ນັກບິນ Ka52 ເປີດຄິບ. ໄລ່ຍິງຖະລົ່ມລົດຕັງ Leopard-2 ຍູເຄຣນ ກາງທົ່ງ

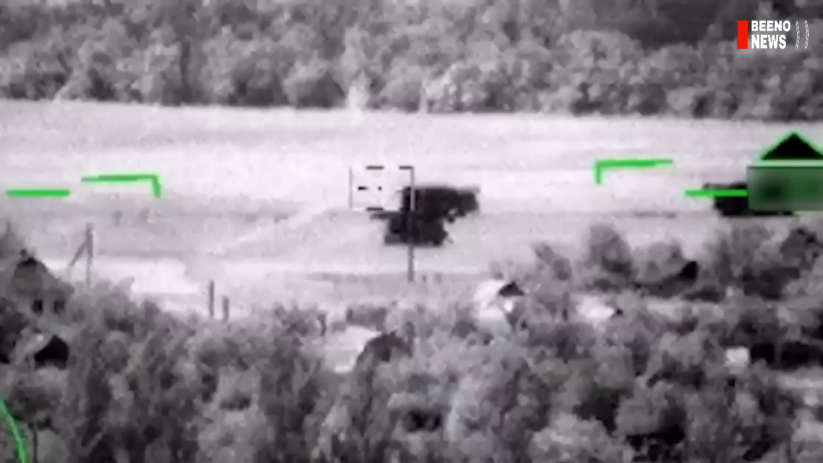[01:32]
จุบันกองทับราเซอเอง ในมีการเพิ่ยแพรคลิปวีดีโอจากหองนักบิน ก็คือจากระบบกล่องตัวดการและหยากไกลที่ติดตามป่าไม้โดยขึ้นคว้มห่อนแบบ อินฟาเรสท
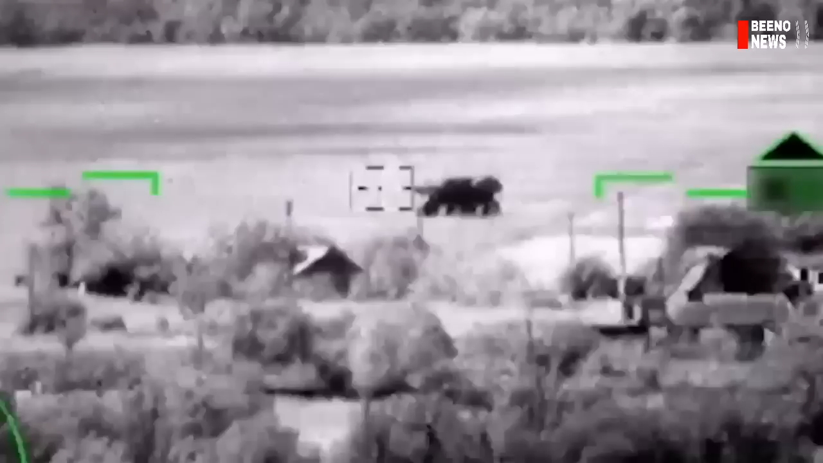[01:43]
ี่มีการติดต่างอยู่ในเฮลικήอปเฟอแบบข้ามอฟท์ ค่าฮาชิป quêที่ได้ท่ำการยิ่งโจมตี้รถทางของกองทัพห์จับยุเครรย์เส
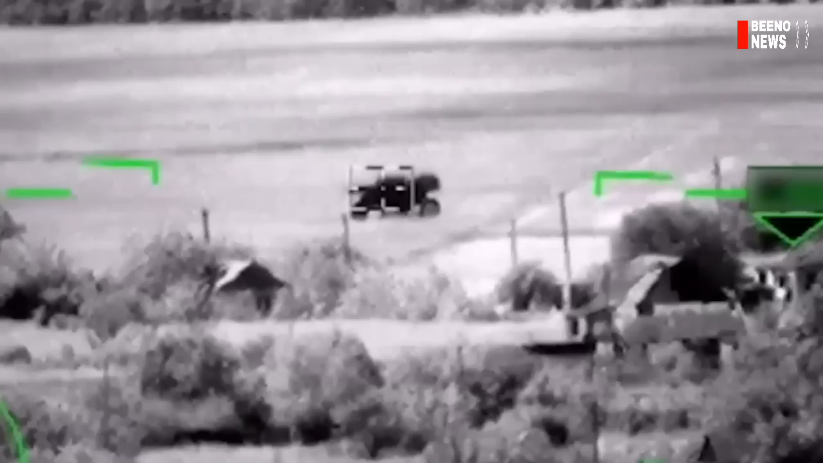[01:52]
ริงตามการลายงานของกองทัพsell bus ห๋อม Thirty- cỢมอ์ฟ์ข้าหาชิบสองนั่นมันเป็นลดทั้งของทางเตรเซ็นตกโด้ๆ มันลดทั้งในหลุ่นของเรียบเผิดสองของจังเยมพนี้ที่จับครูการมาในเขตผื่อนที่ผู้มِผักแนวหน้าดอนบัชซึ่งมันในตกเป็นเปə้จากการถือกจมตี
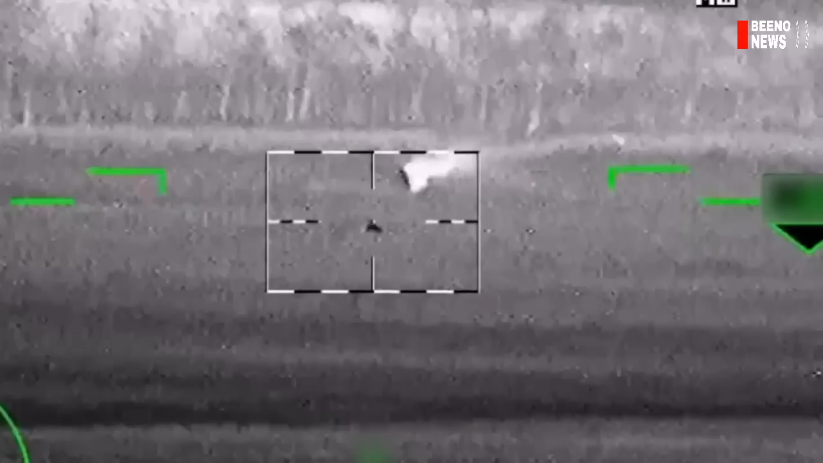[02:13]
โดยเฮลาโอนม์เตอร์แบบข้าหาชิบสองของ garage เฮลาโอนม์เศียซึ่งเป็นการโจมตีจากระยะไกล เกือบจะอยู่
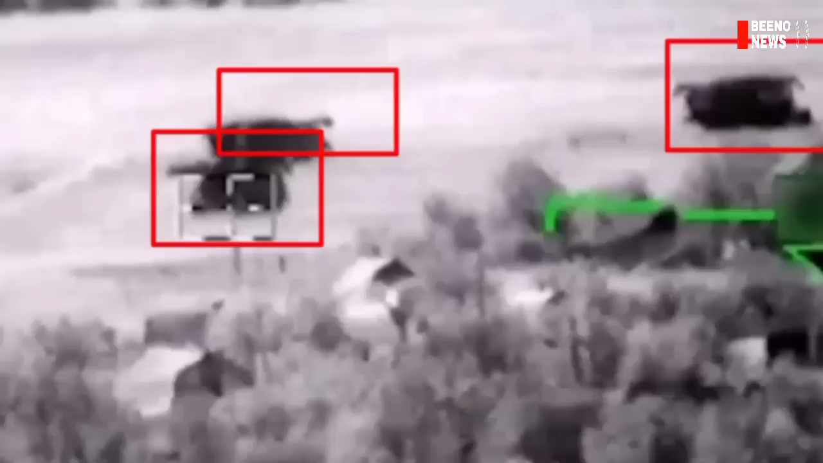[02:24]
นอกระดับซ้ายตาเลยกอวาได้เนื่องจากว่าเฮลิคัปเตอร์ในหลุ่นทางกาว ของกองถับราเซมันสามารถติดต่างในส
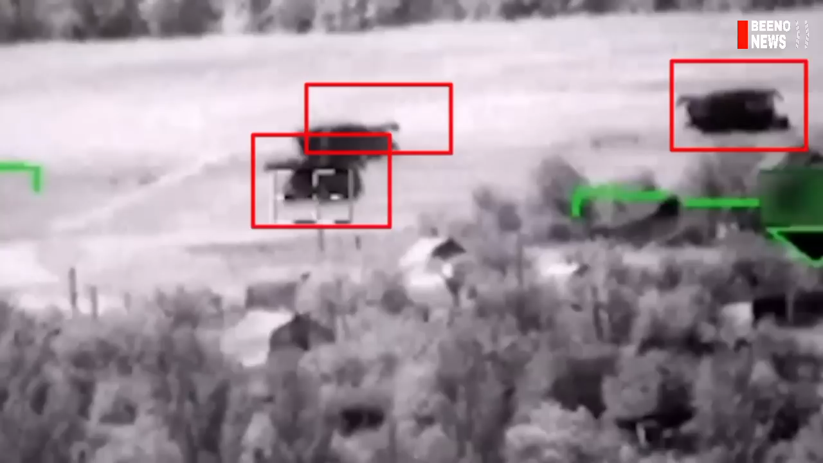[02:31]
่วนของระบบจรวจต่อสู่รถทั้งทีมิระยะการยิ่ง สูงถึงระรับ 10 กิโลเมตร และก่อนระบบอาวุธประเภทอื่นๆ
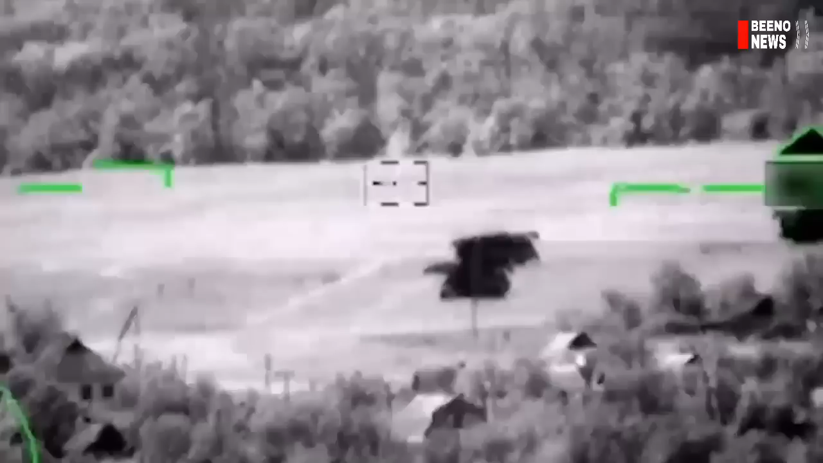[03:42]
นในการโจมตี้ลดทั้งที่มีประสิทธิภาพสูงของไฟล์ยูเครรย์จากการทำงานของ Helicopter แบบค่า 52 แต่ถึงอยากตามสำหรับคลิปวีดีโอดังกาวที่มี
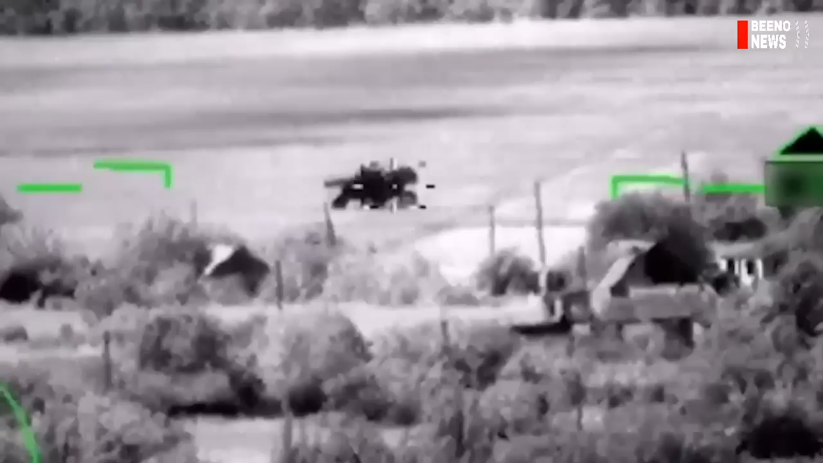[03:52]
การเพลย์แพร์ออกมาจากทั้งฟังห้องละเสี่ย ถึงมันวายจะมีความละเอียดตำแต่ว่าจากนาทีและผูเชียวชาตและไฟล์เองก็ประเมิดเภินวามันยัดจะเป็นรถทั้งแบบเล็บผิดซอง ดั้งที่มีการกระวอ่างเนื่องจากวามันมีขณาดในย
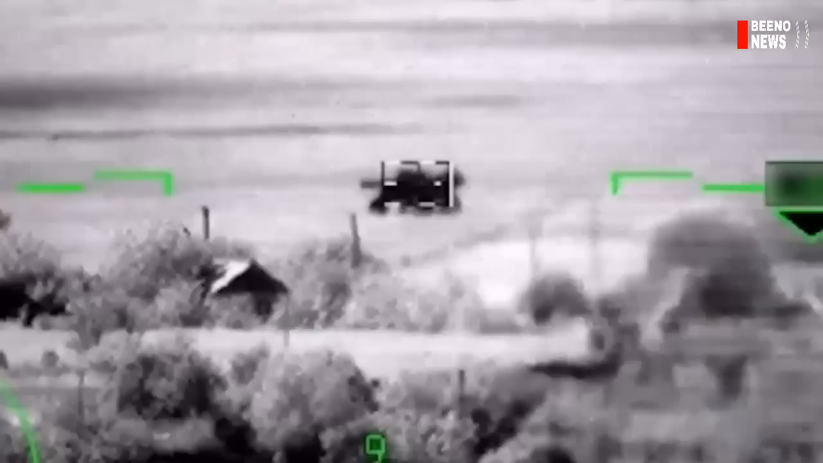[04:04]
่และก็มีความสูง每週 แตกตั้งจากรถทั้งเนื่องหลุ่นของที่ 80 และ liebe 92ซึ่งจะมีขนาดความตำกว่าลดทางในขายของทั้งเต็วเนตก เห็นไหนยางซะเจน
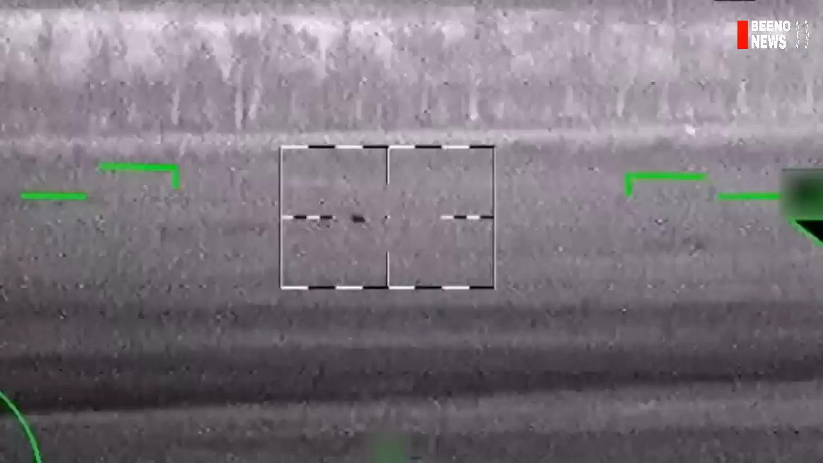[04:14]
เลนในหน้ωνจากปฏิบัติการการบุกจมติในครั้งนี้ ของฝ่ายยูเครรณก็อา